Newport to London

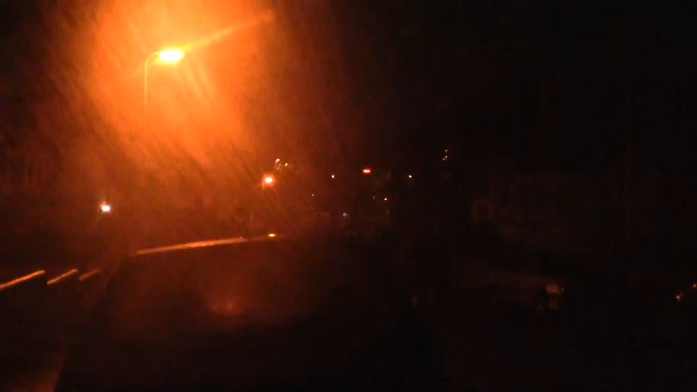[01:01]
later and this is Newport parked up inside of the car steaming up got a good parking space probably about 45 minutes before the Queen's Hotel opens no rain yet still dry